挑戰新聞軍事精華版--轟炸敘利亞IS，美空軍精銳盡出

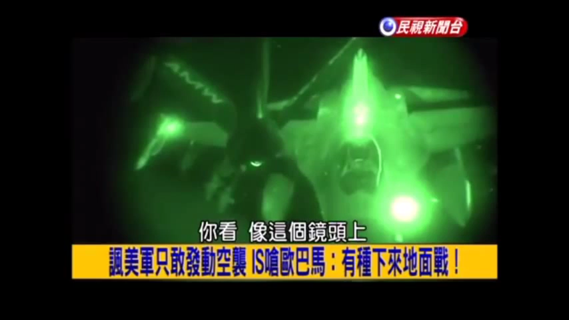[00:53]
这个镜头上它那个飞机下面就带了雷射导引炸弹这架飞机是带了雷射是带了雷射导引炸
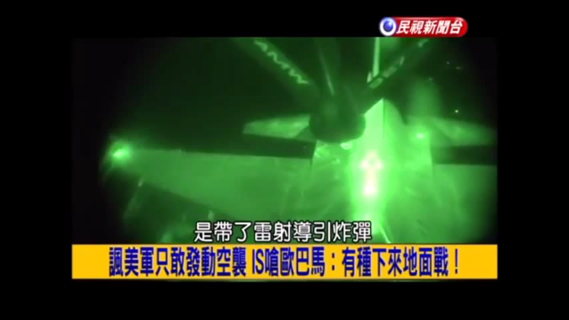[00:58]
弹但是后面另外一架飞机出现的时候还真把人吓了一跳因为什么它上面还
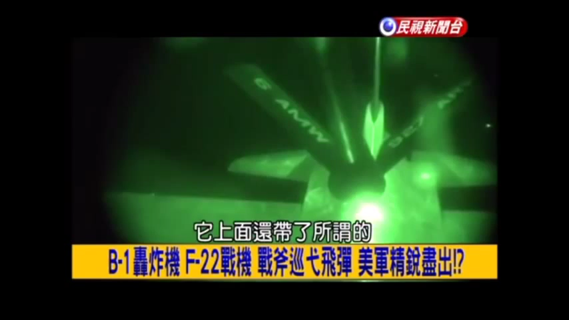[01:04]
带了所谓的反辐射飞弹什么是反辐射飞弹反辐射飞弹它是执行一种任务叫做
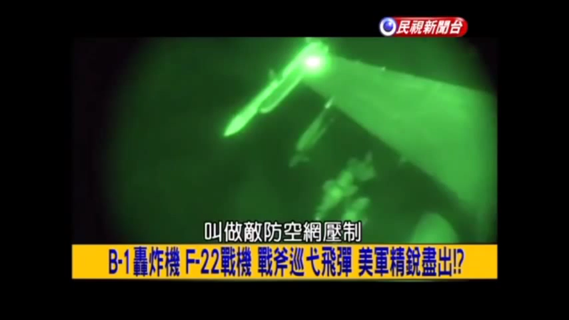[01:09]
敌防空网压制就是去压制敌人防空网的任务的也就是说今天刚刚赖老师讲嘛那个叙利亚对不对基本上是被告知被美国告知我现在要到
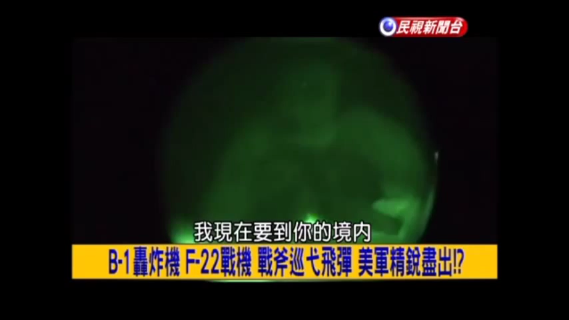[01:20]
你的境内去攻击这些这个恐怖分子啦叙利亚是to be told我们是被告
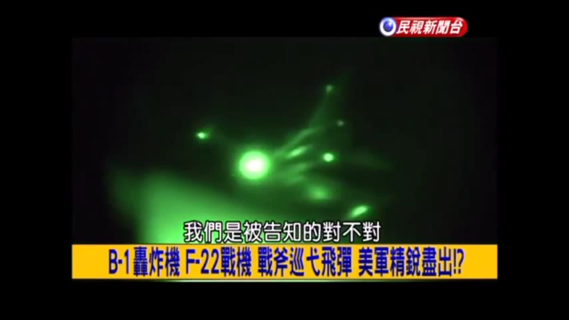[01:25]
知的嘛没办法对啊那美国也太强了再加上美国它的这个部分你看像这架它
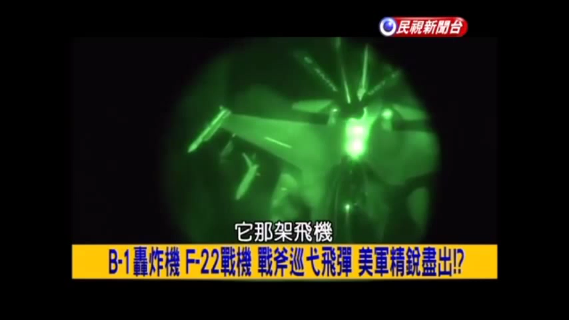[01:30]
那架飞机套它那个右边的翅膀底下挂那个长长的就叫做那个高速反辐射飞弹高
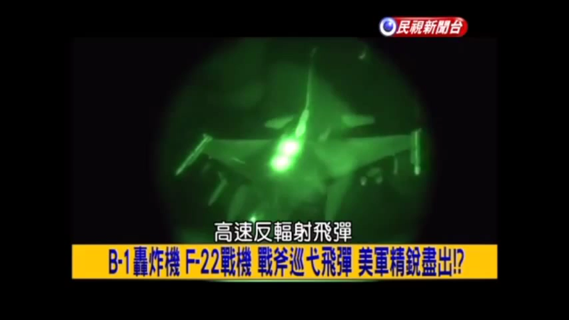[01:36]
速反辐射飞弹在第一次波安战争的时候跟第二次波安战争的时候特别第一次把整个
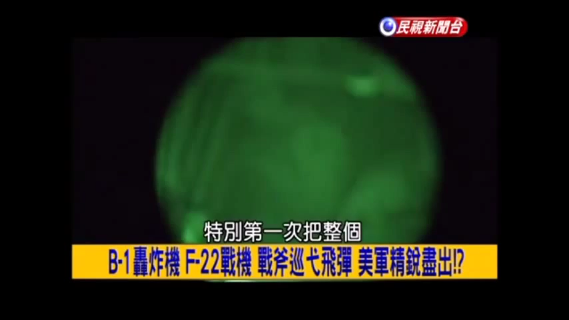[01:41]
伊拉克防空系统全部打瞎了这么厉害啊对它只要侦测到敌方雷达飞弹一发
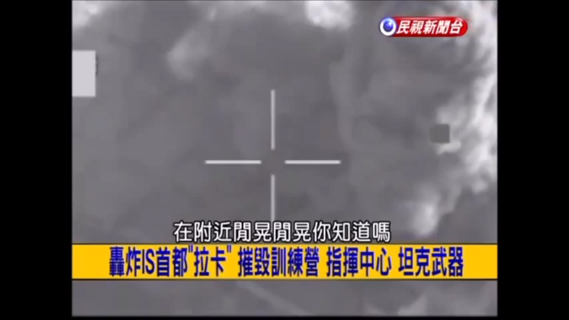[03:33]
在附近闲晃闲晃那当然爆炸的时候那兵也就不知道飞到哪里去了应该就再见了对对对然后它那个攻击它训练中心另外呢还有就是那个ISISIS这个指挥中心
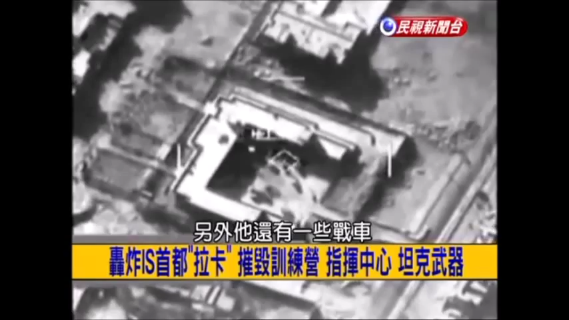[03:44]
那个另外还有一些战车啦武器啦等等其实早就都被美军锁定了当然你说没错美国现在开始进行这个反ISIS的这个一系列战斗这只一个开端ISIS也会跟他呛下说你有种你下来你有种你下来因为真的被轰啊真的没办法而且打不了啊其实我跟你讲这种声音还是不要乱呛的真的啊你知道美军它基本上来说它如果今天一旦